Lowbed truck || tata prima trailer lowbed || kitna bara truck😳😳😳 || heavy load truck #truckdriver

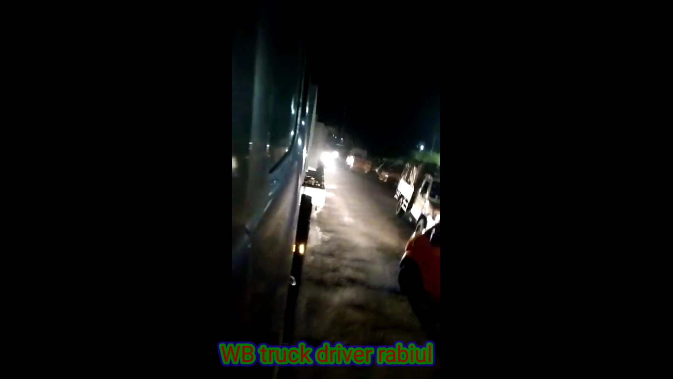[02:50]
है अब लोग देख नहीं सकते इतना लंबा है केविन से कुतना दूर तक कैमरा पहुंचेगा भी नहीं यह बस वाला बहुत तंग करता है
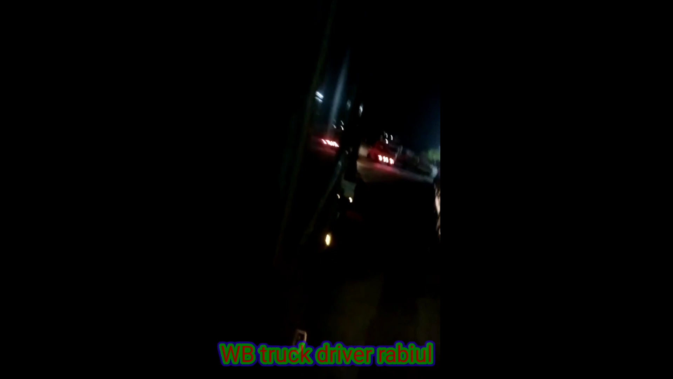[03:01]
बहुत कैसा टीसी बसो या आचाए प्राइ�
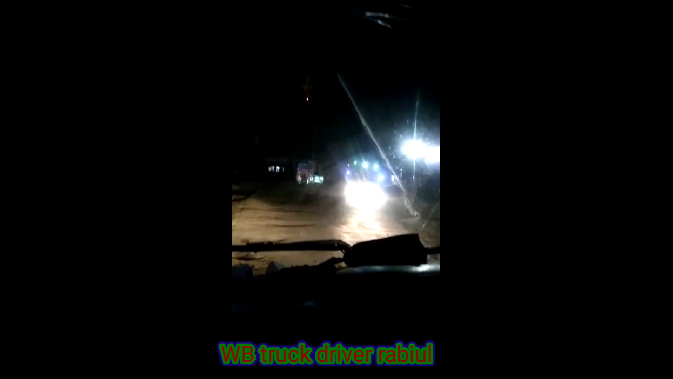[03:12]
यहां का अध्मिलोग गाड़ी चला लेता है बहुत अच्छा लेकिन थोड़ा पागल की तरह चला रहे देखो बस वाला कहां जाके ब्रेक किया अब आगे से में सिंग्नल दे रहा है वो मानता नहीं है वो सोच रहा है चोटा गाड़ी है पीछे क्योंगा चावड़ाई ज